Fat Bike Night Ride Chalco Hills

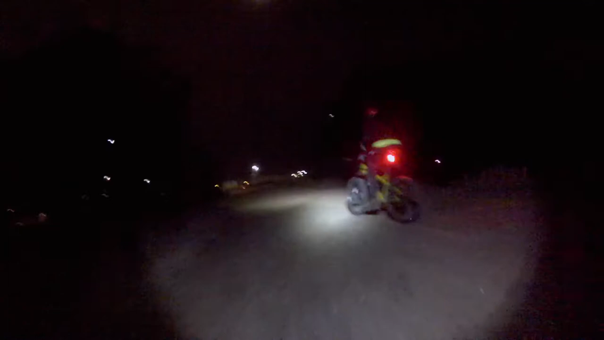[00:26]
That was my Raleigh Rumson with lights, and you can see the GoPro mount there.